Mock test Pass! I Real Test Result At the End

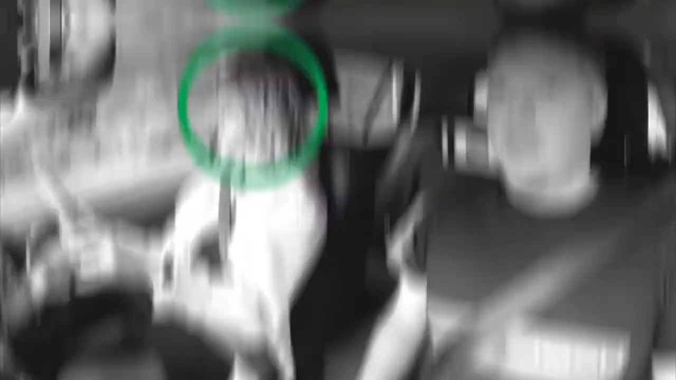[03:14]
If you'd like to look to your right just here, you'll see that Amber just very clearly checked her right and central mirror to go around this van.
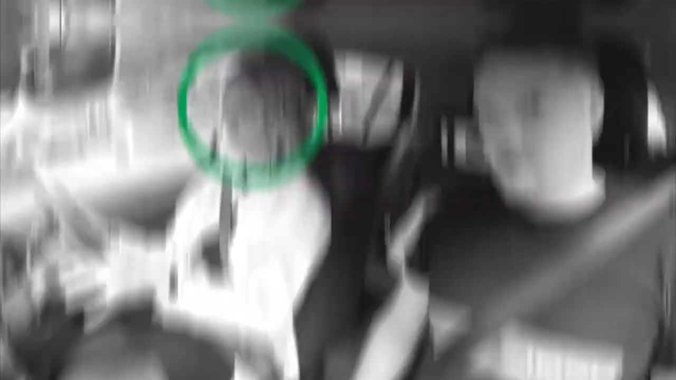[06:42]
and Amber has clearly checked the central and left mirror here before signaling.